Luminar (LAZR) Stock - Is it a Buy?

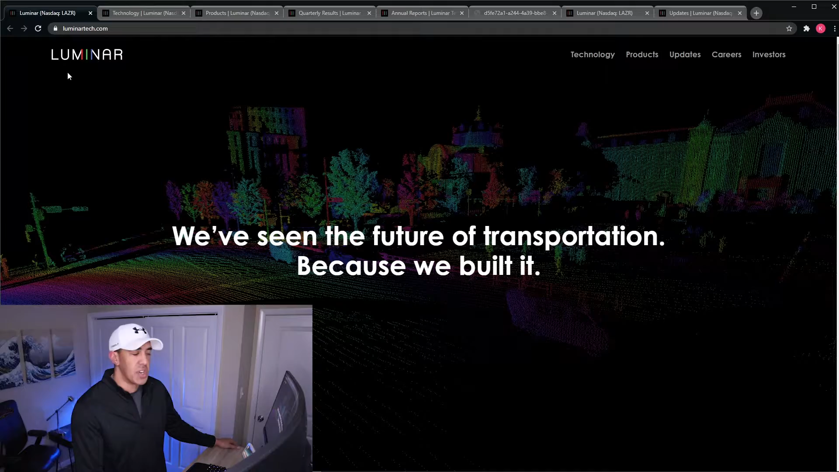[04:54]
l-a-z-r as you can see we start off with this you can kind of get a grasp here of what this lidar technology kind of shows right how it kind of works it's reflecting light off these
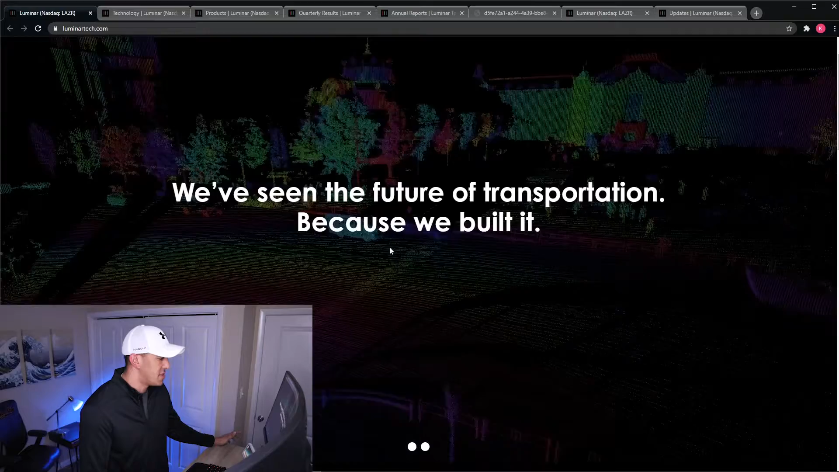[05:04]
objects and it uses them to kind of gauge things proportionately scroll down here we got some news austin russell on luminar going public youngest billionaire ever i actually saw this
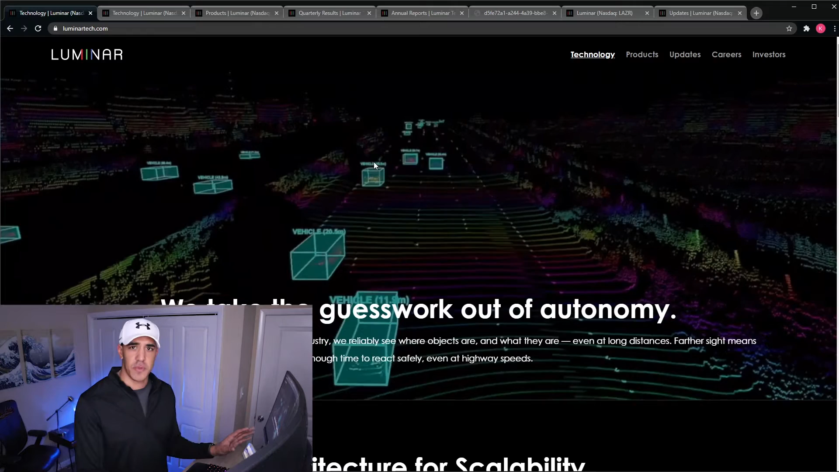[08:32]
for you guys kind of walk through kind of these sensors are working right so it's detecting all these blocks these
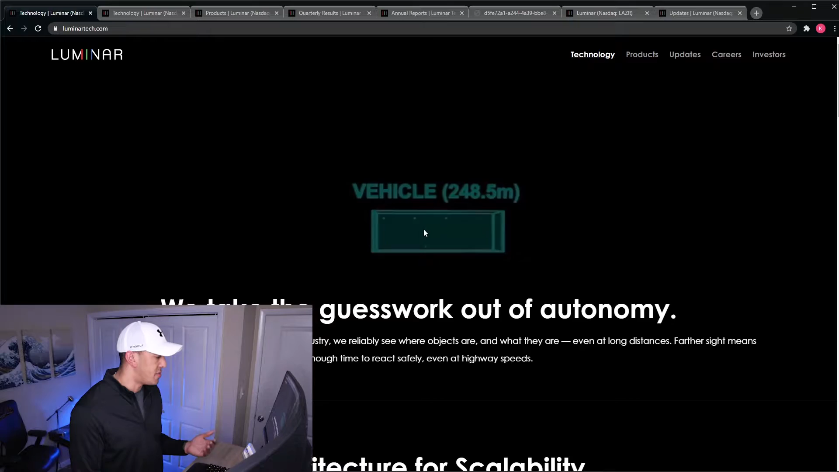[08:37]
cubes of vehicles it just expands beyond that range right it's showing the road objects bushes
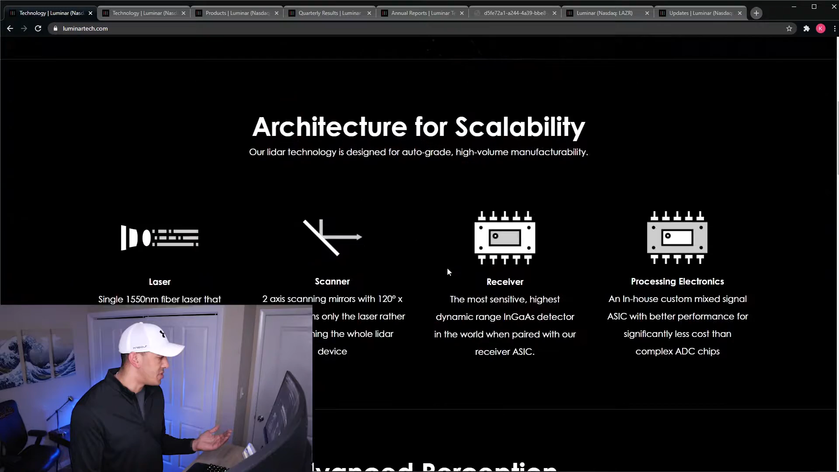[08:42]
and again it's just vehicle detection very impressive software you
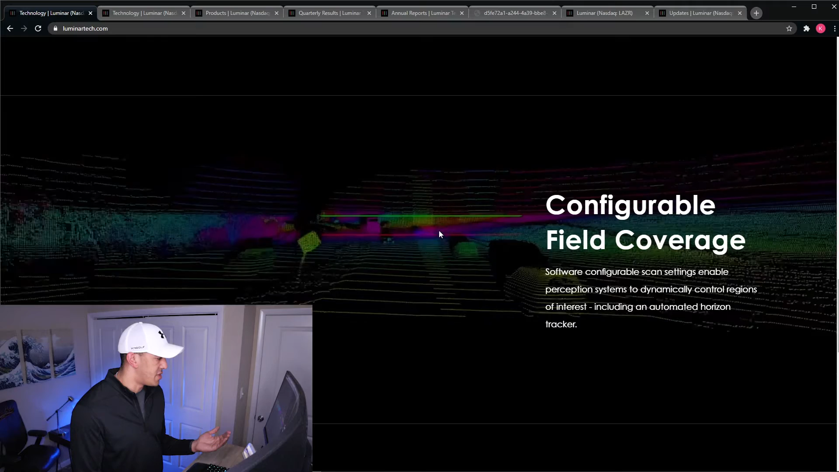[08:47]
can see it's adjusting over time configurable field coverage right so it has a horizon tracker
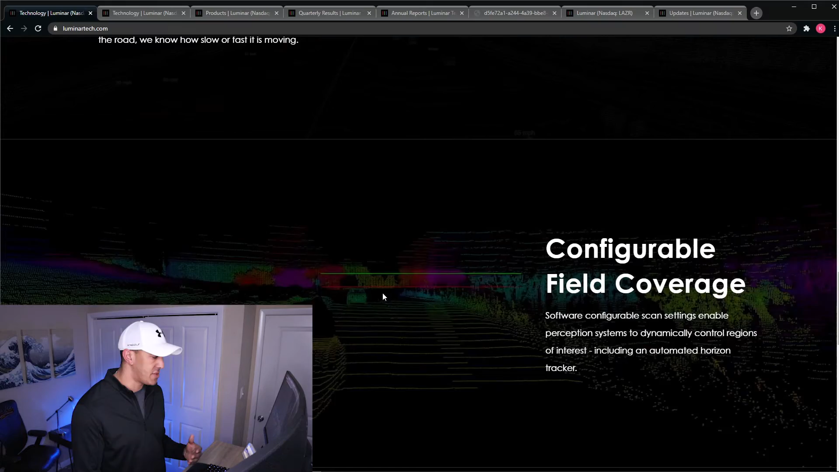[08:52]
so if you're going up and down hills things like that there's a lot of things being considered here great looking